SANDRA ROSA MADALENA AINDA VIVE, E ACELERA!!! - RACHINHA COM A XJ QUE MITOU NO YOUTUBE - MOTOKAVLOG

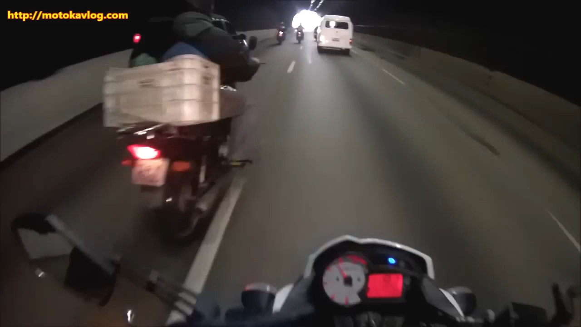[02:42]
Não dá, né, mano? Caralho! Justo na minha vez, você tem que entrar! Olha, o bicho já foi embora, velho. Sumiu. Esquece.